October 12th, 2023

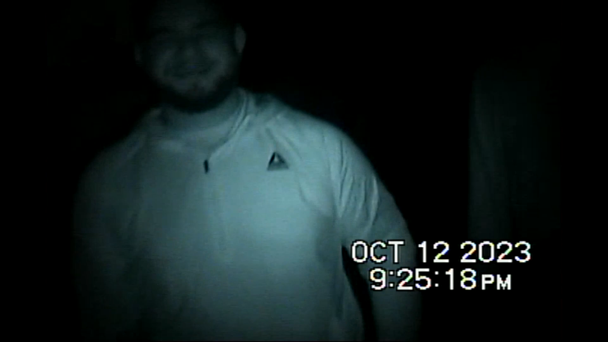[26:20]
Alright, later, bro. Later, man. Later. Damn, this shit do look like the lost tapes.